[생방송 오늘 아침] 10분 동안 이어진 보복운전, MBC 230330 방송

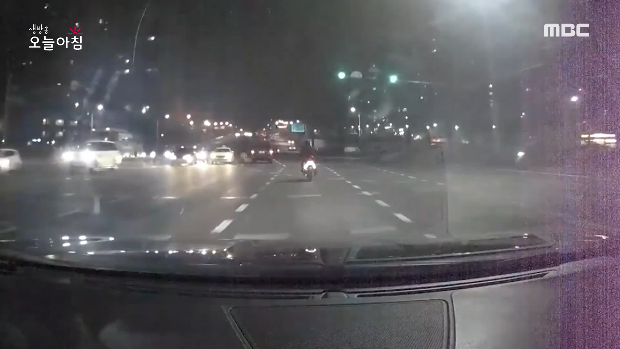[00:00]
교차로에서 달리던 오토바이가 갑자기 멈춰섭니다. 뒤따라가던 승용차 운전자가 깜짝 놀라서 경적을 울리는데요. 잠시 멈춰서더니 옆으로 다가가 욕설을 내뱉습니다. 터널 안에서 부복 운전이 또 계속됩니다.